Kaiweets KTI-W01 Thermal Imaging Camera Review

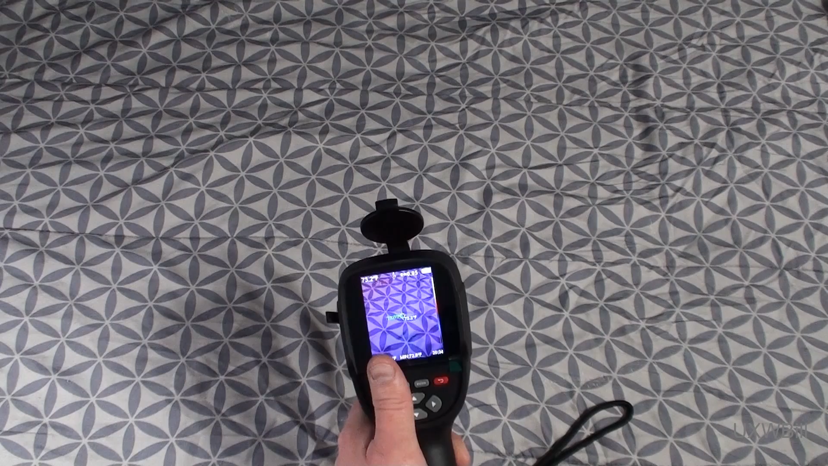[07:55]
To stop, we press and hold the trigger again, and it says that the recording has come to an end.
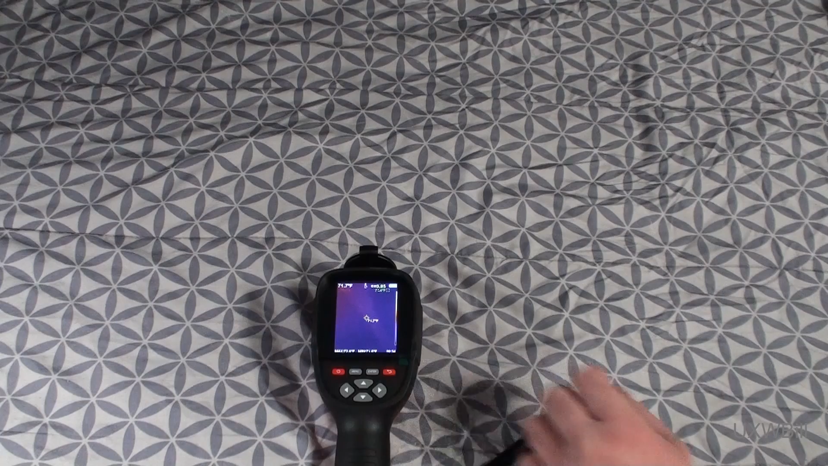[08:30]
You may need to change this based on the type of surface whose temperature you are examining. And then roaming around the screen here, we have little targets showing the hottest temperature,
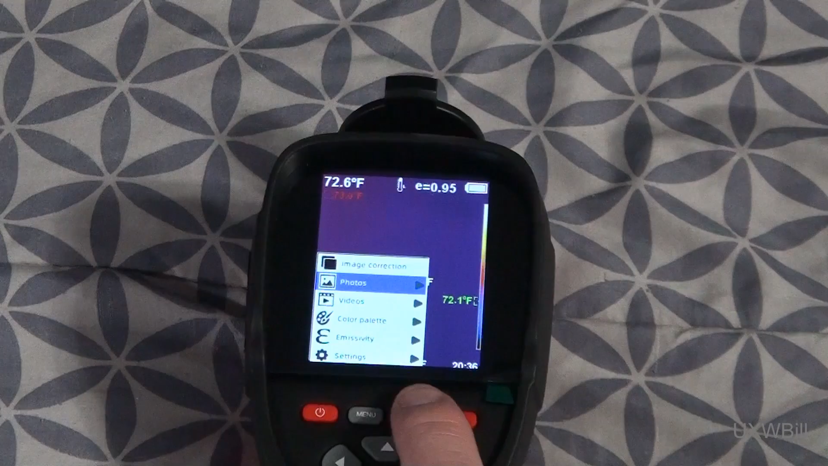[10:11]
On screen: spot 72.6°F
You press the Enter key to get into the submenu. You can review them or choose to delete them all.
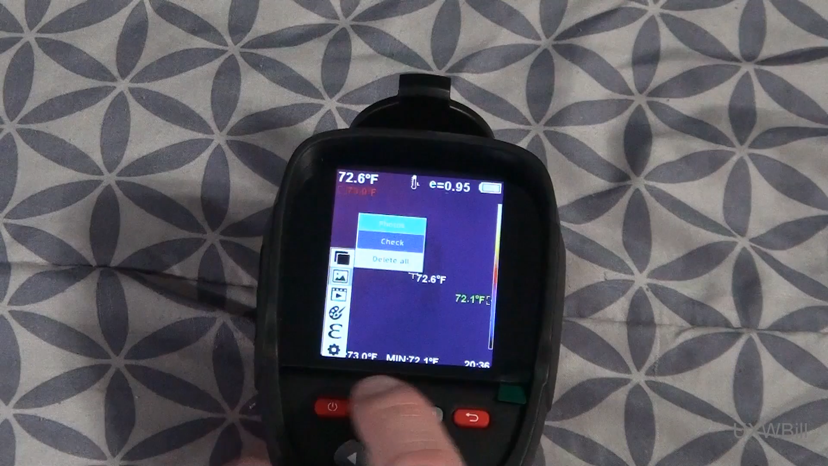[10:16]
On screen: spot 72.6°F, min 72.1°F
We'll press this backward-pointing arrow key to break out of that menu.
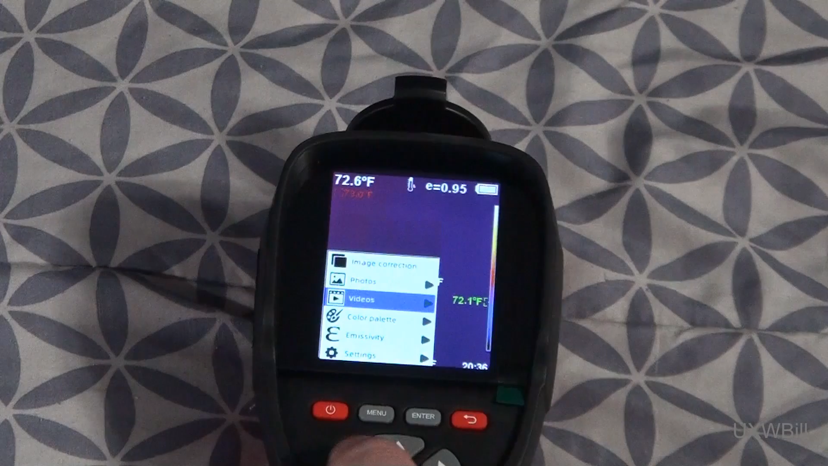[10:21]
You can do the same thing with videos. You can check on them or delete them all. It is a little bit of a limitation that you can only delete all the videos from the camera,
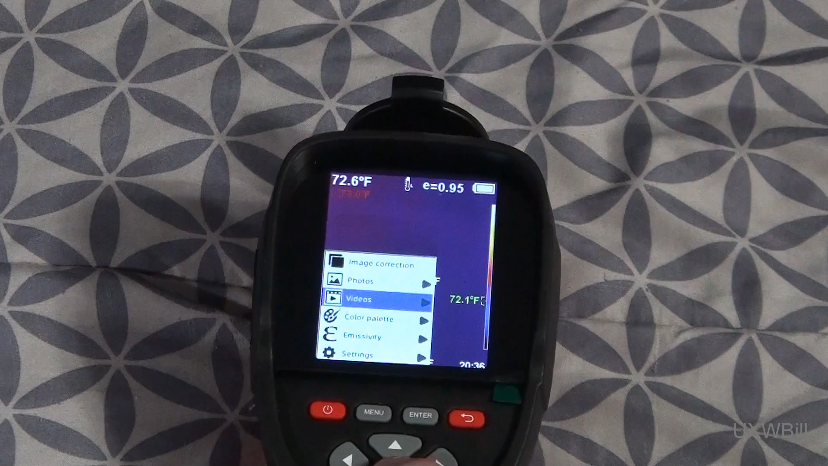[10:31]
but I hardly consider that to be a major problem. You can, of course, change the color palette that is used. There are several choices.
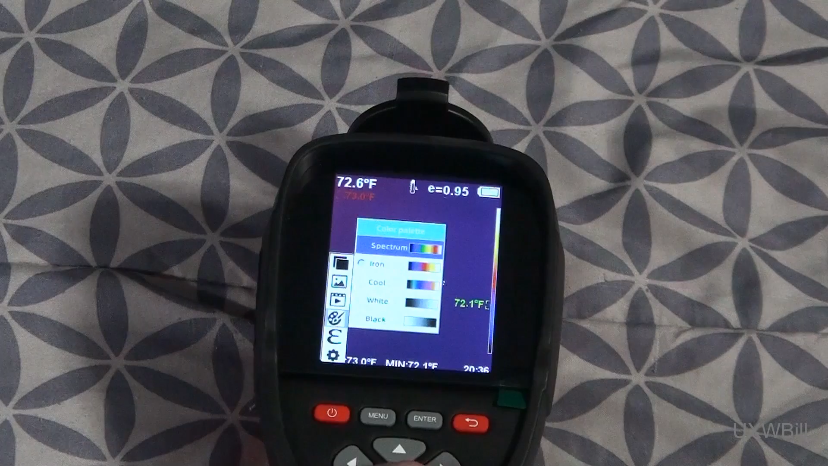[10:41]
You can get a spectrum option. The default is iron.
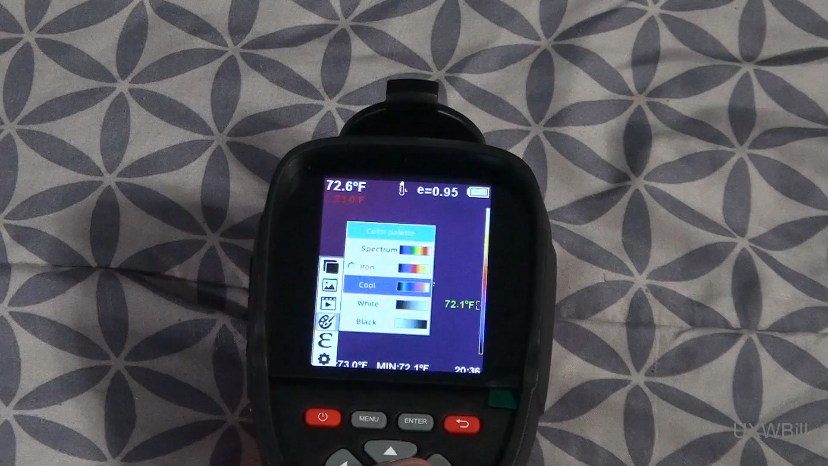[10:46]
On screen: spot 72.6°F, min 72.1°F
There's also a cool option, a white and a black option, and these differ in how the maximum temperatures reported by the camera, both hot and cold, are displayed. I think most people will probably want to use the iron color scheme, and in fact,
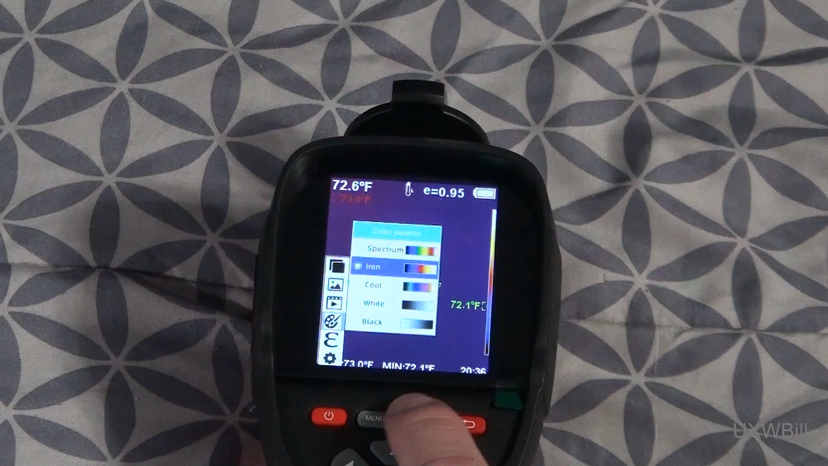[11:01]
On screen: spot 72.6°F, min 72.1°F
that is what I chose when I was making the demonstration pictures and videos for this review. There's also the emissivity settings.
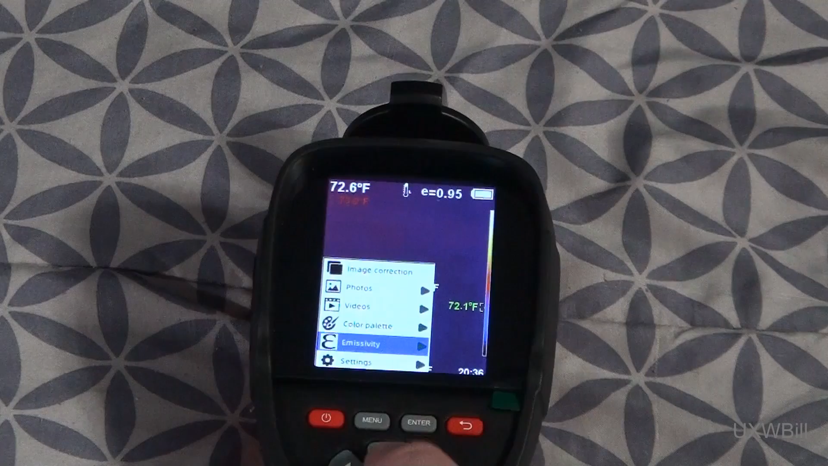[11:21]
On screen: spot 72.6°F
Then, of course, there is a settings menu. This governs things such as automatic shutdown, display brightness,
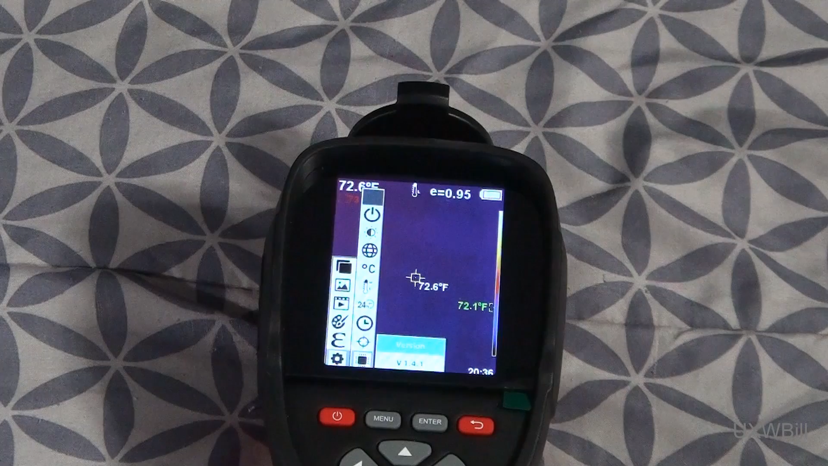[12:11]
On screen: spot 72.6°F
I would assume it probably can be upgraded by the end user. I did not happen to ask the Kiwit's representative about this at first, but I will certainly be doing so, and I will post that information about my findings in the video description. When you are done configuring, of course, you can simply break out of the menu,